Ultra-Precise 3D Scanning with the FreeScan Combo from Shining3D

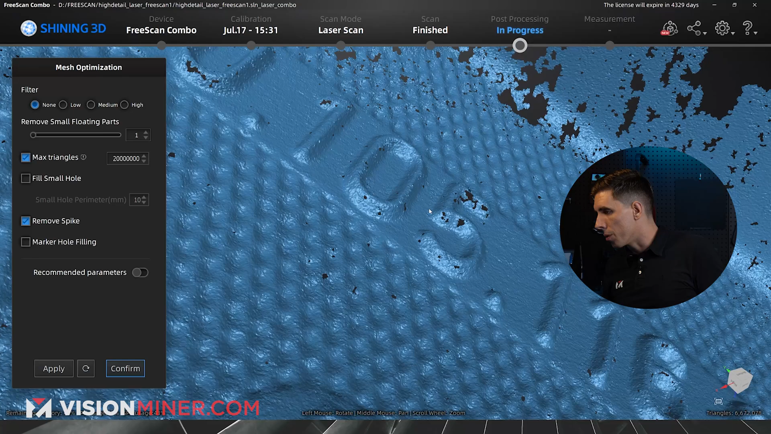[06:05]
Here we go. Here's the mesh. This is looking real nice. Very good.
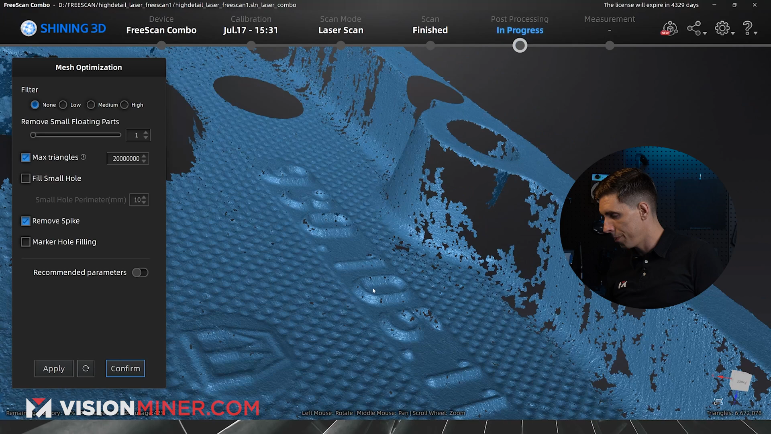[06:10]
And as you can see, there's some holes and whatnot,
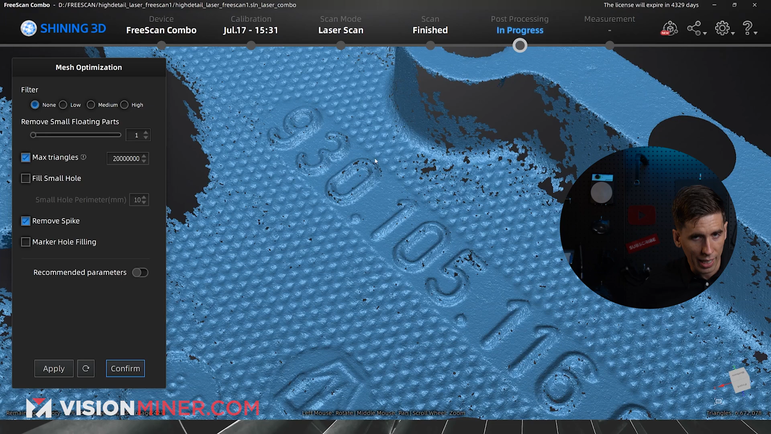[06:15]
which just indicates that we need to spend a little more time gathering points in those areas because it didn't have enough data to really fill in that surface as accurately as it knew it could.
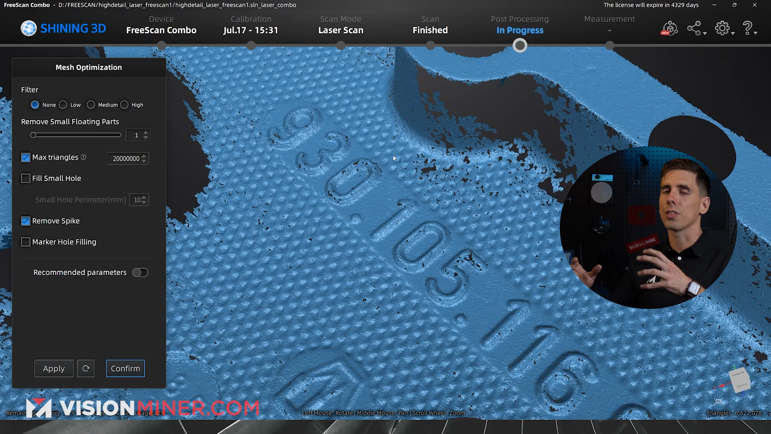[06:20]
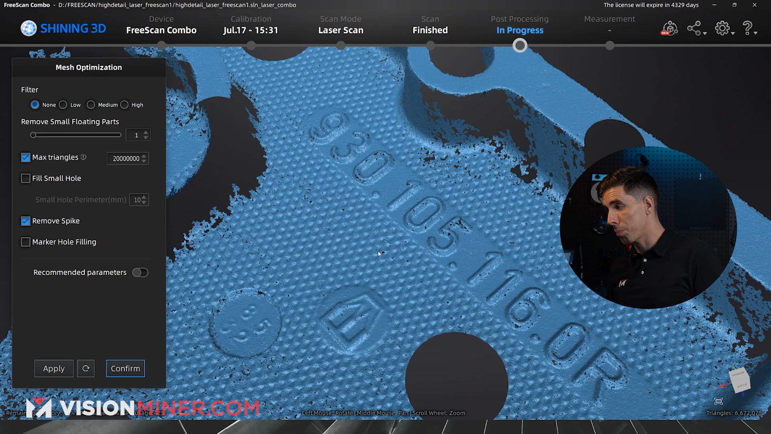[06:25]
So we would go back a little bit, but for the most part, this is looking incredible.
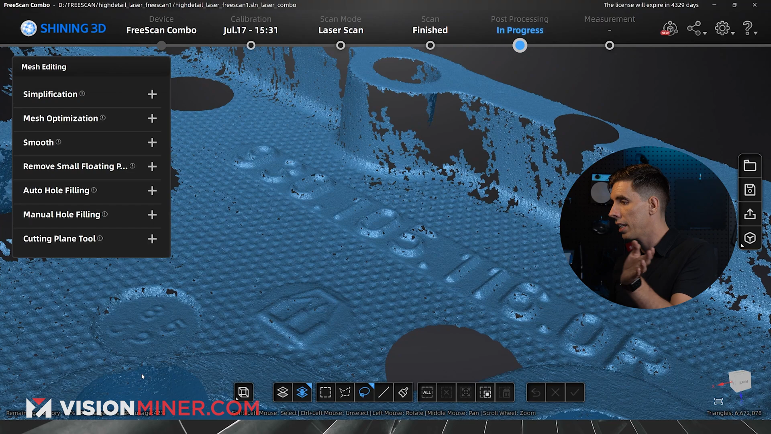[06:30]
So we can select all our parameters, hit confirm, then we can simplify or smooth or whatever.
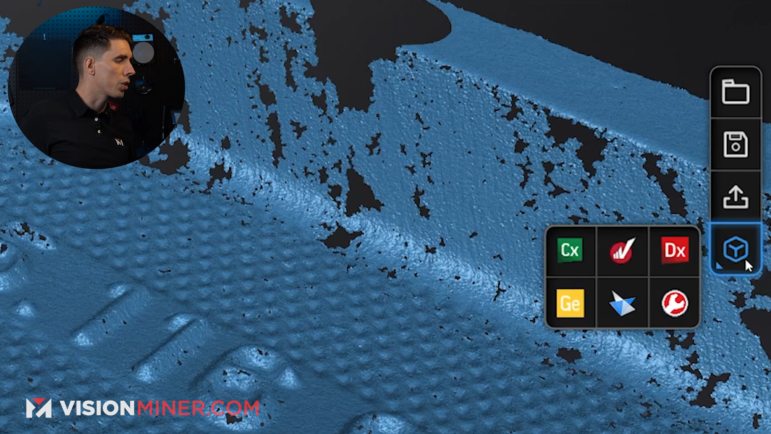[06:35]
But really from here, you'll go out into Geomagic and start reverse engineering or save it as an STL.